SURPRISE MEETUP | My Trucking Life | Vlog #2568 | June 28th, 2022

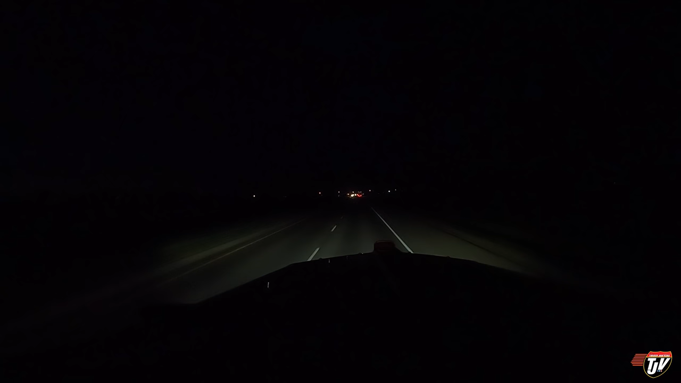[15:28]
South RTE 59 South. What? In 1 kilometer, take the entrance to the right on RTE 20 North RTE 20 North Highway 59 South RTE 59 South and then keep to the right in 420 meters. Say what? In 600 meters,
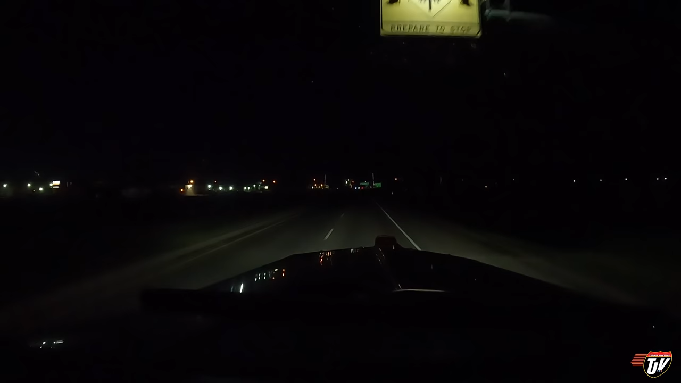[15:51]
take the entrance to the right on RTE 20 North RTE 20 North Highway 59 South RTE 59 South and then keep to the right in 420 meters. Wow. I don't even know what to do with that, Karen. That was impressive. I'm not even mad, I'm impressed. What kind of road is that? Could just say turn right.